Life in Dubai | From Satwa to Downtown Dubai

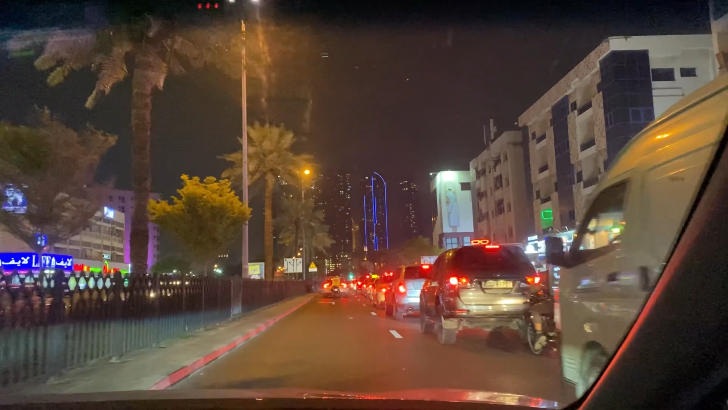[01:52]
जाफरिया राउंड अबाउट से शेख जैद रोड पे. ये सामने आपको बिल्डिंग्स नज़र आ रही होंगी, ये शेख जैद रोड की बिल्डिंग्स हैं.
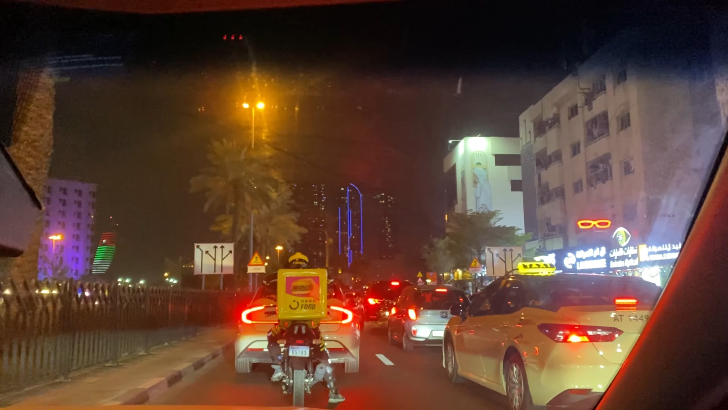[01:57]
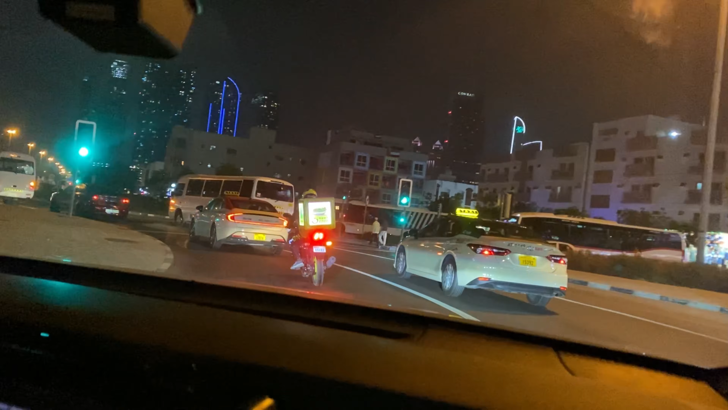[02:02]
तो जनाब ये है जी जाफरिया राउंड अबाउट और ये शेख जैद रोड आगे स्टार्ट हो जाता है.
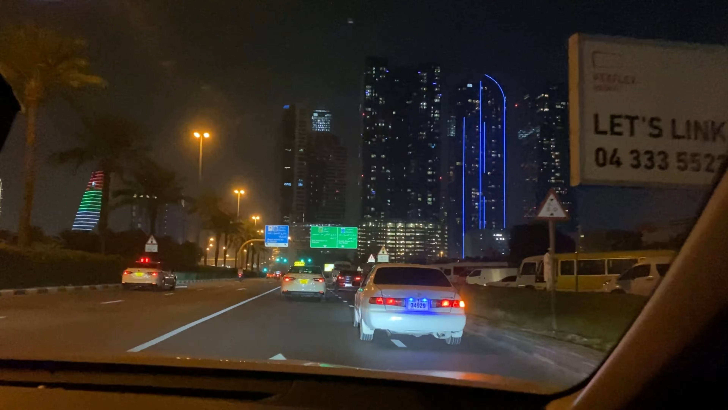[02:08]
तो आपको शेख जैद रोड पे मिलते हैं जाके. ओके,
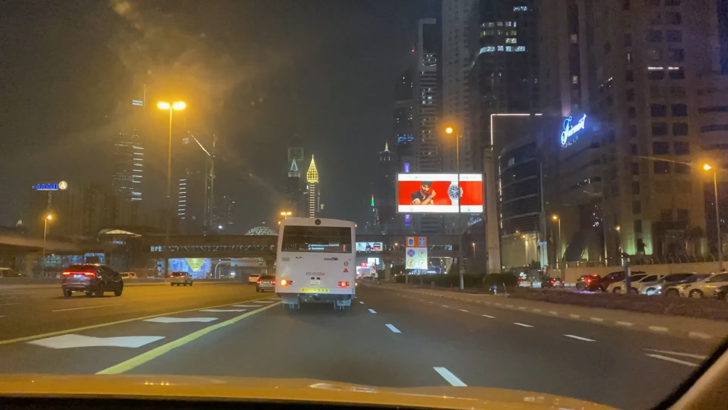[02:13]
तो इस वक्त ये शेख जैद रोड पे हम आ चुके हैं. यहाँ पे अभी आपको द म्यूज़ियम ऑफ फ्यूचर, ये बस को अभी आगे आना था.
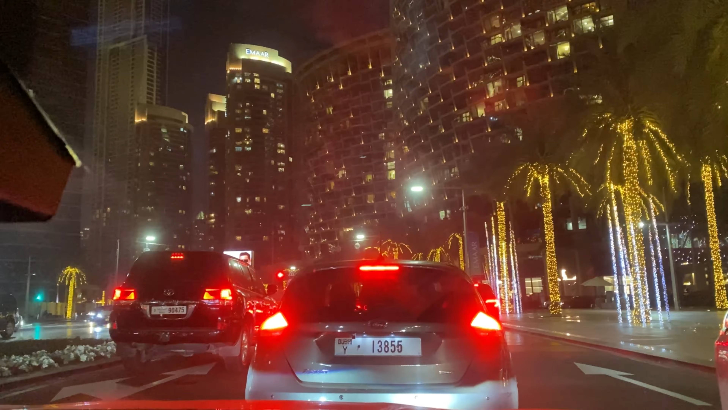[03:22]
स्पेन फुटबॉल वर्ल्ड कप का मैच था तो मोरक्को जीत गया है. ये देखें, ये हम लोग इस वक्त डाउनटाउन बॉलीवुड स्ट्रीट में हैं, डाउनटाउन दुबई बॉलीवुड रोड पे.
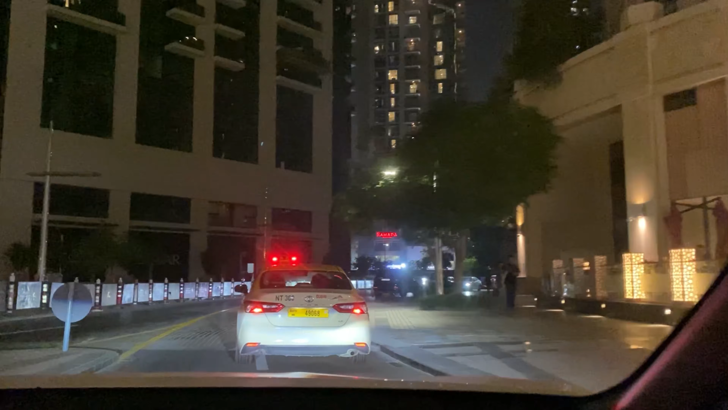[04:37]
तो भाई साहब हम लोग पहुंच चुके हैं डाउनटाउन दुबई, बैक साइड ऑफ बुर्ज खलीफा.